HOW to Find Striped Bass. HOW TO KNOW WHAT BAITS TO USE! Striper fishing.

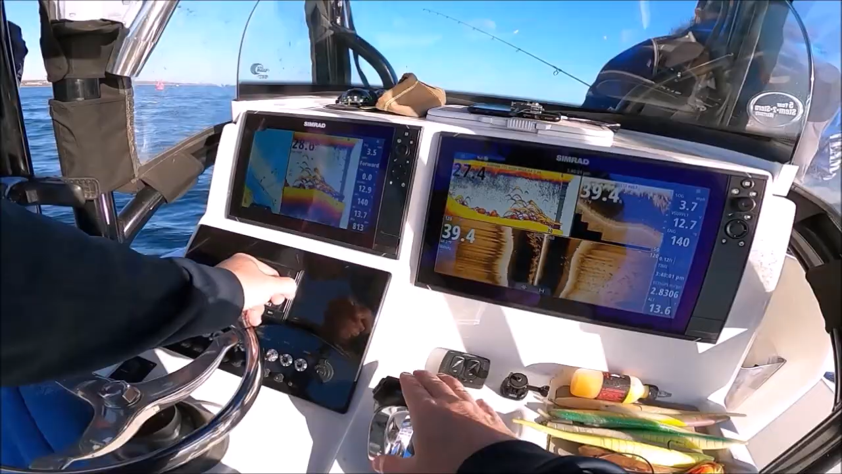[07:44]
Heading towards those breaking fish. But, this is right by that river channel. Shipping channel. See it? Right on the edge.